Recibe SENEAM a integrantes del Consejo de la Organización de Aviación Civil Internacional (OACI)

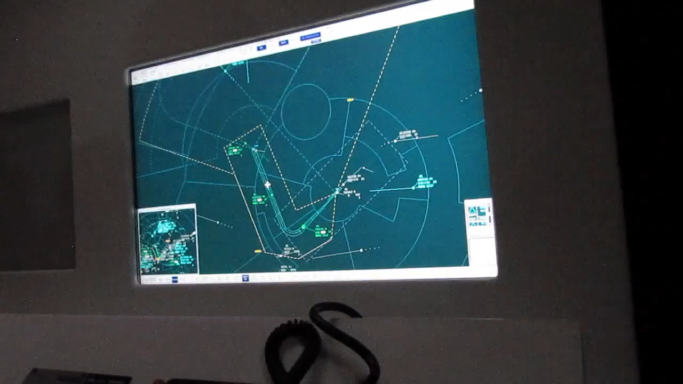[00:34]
Perfecto, presidente. Amigos 597, información de tráfico, es un Embraer 104.